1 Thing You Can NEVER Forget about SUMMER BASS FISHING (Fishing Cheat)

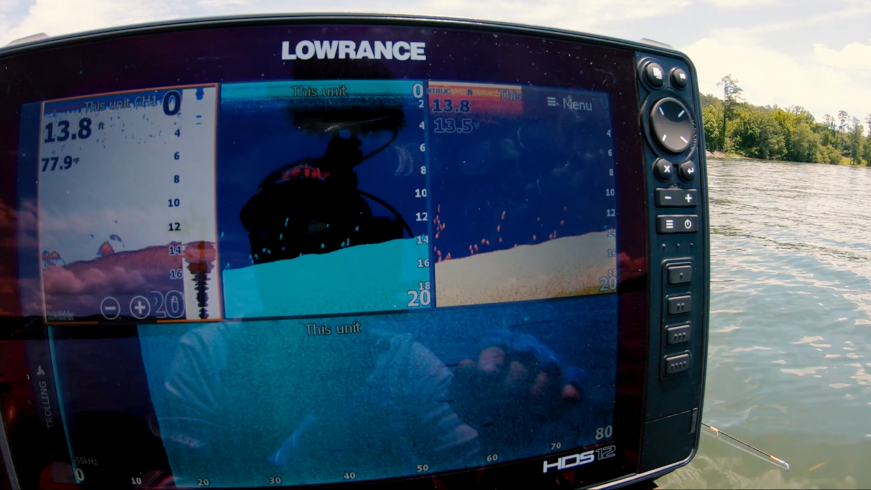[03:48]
Them's a lot of basses. So when I'm fishing offshore, I have a real like static practice. You know, I'm scanning. When I find fish, I'll mark where they start and where they end.
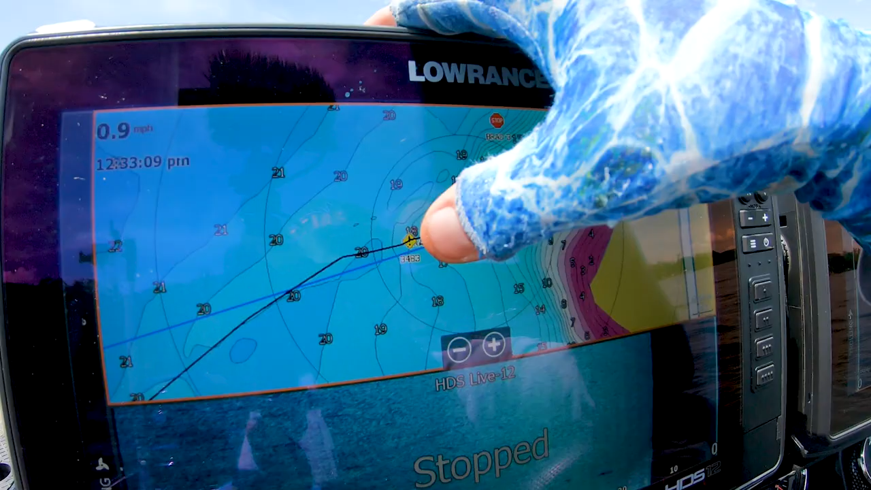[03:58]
And then basically I'll try to figure out which way the current's coming and I'll put the boat behind that. Then I'm gonna go up here and I'm gonna grab my my Lowrance Ghost. I'm gonna deploy it.
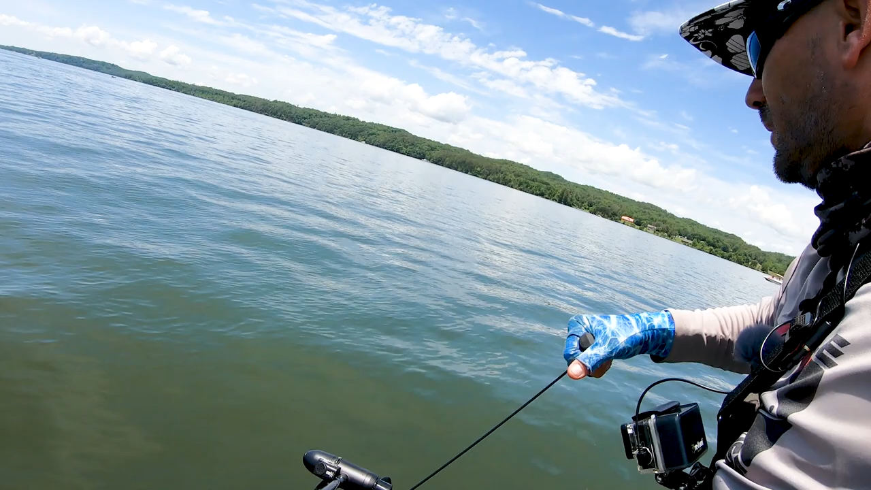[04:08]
Boom, nice and easy, put my foot down on it. I'm gonna turn this here graph on.
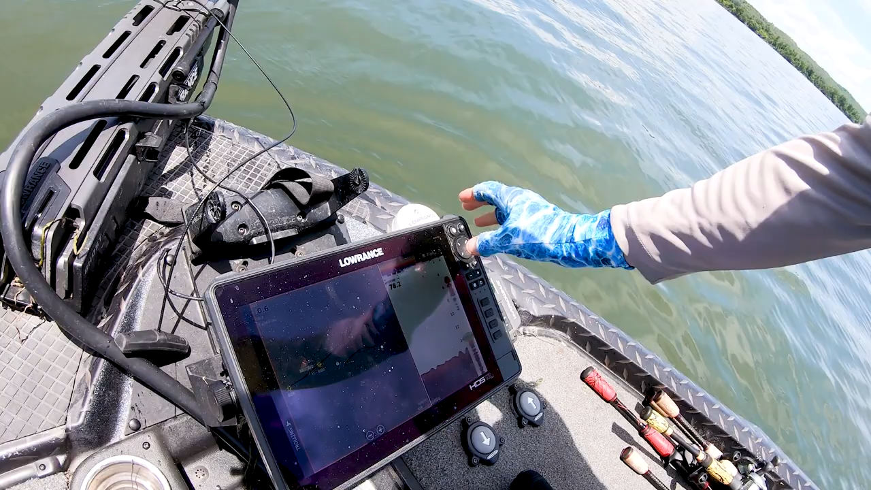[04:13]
And then I'm gonna use my range rings, if you can see on there, to kind of line myself up right behind my school line right there. And then I'm gonna hit spot lock and I'm gonna cast to them.